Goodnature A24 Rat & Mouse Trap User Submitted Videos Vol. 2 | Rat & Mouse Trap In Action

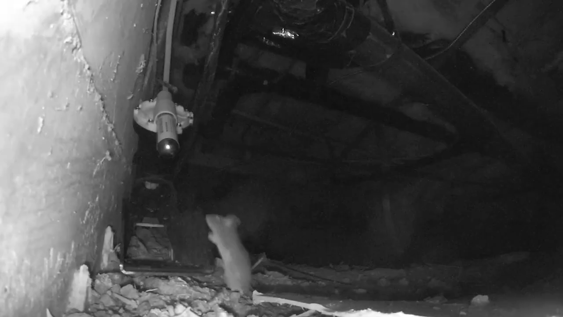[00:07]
as you can see I've got an issue with a rat right here so we're gonna have to do something to get rid of him
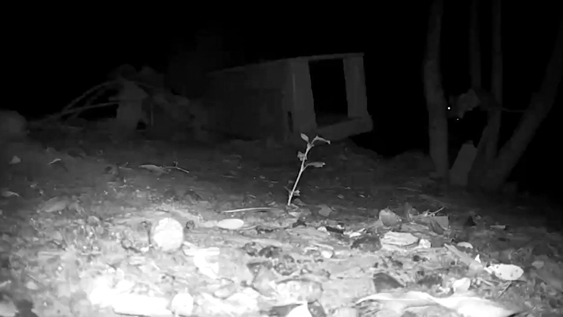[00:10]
I'm gonna try that new a24 trap I got all